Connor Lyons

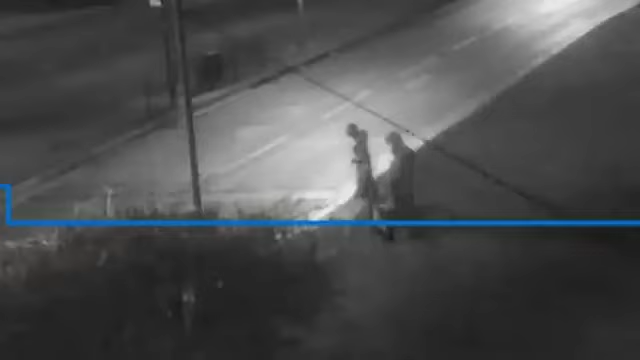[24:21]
One of the individuals is seen with a dog on a leash, and police think this might be Connor with his dog, Callie. We then pick them up shortly after 8 o'clock on John Newton Way.
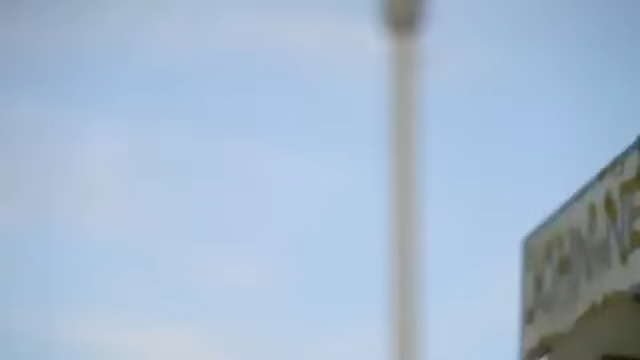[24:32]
That is near to an Asda supermarket,
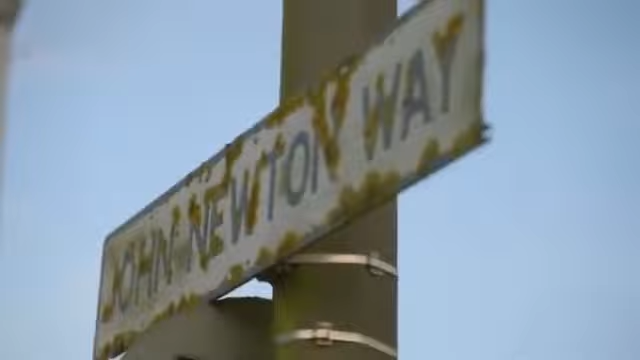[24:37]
and the CCTV clearly picks both of those individuals up together with the dog as they head through a cut-through,
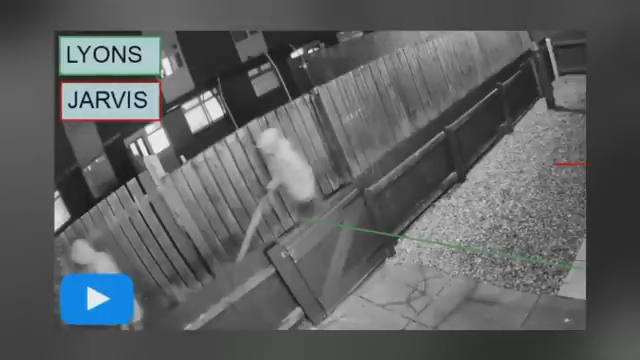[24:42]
cut-through heads in the general direction of Thomas Clarkson Way and the River Hull and directly towards where the deposition site was.
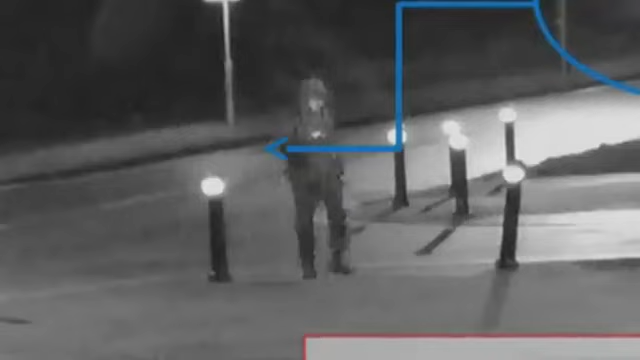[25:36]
It was described as a parka without the fur, and that witness kept that individual in sight as he walked in front of his vehicle before driving off home.
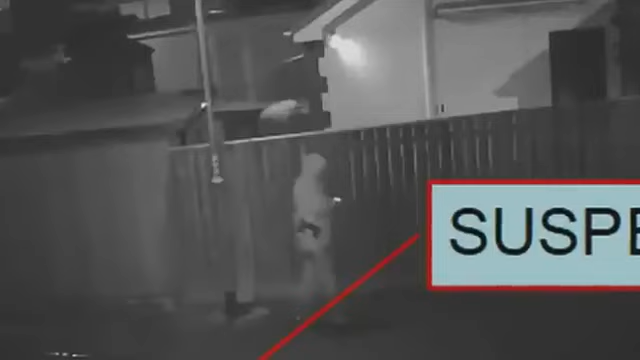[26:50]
The distinctive coat that was worn, that was recovered. Again, mud samples from that matching those from the deposition site, matching the descriptions of what witnesses tell us an individual was wearing, and also the CCTV footage in relation to it.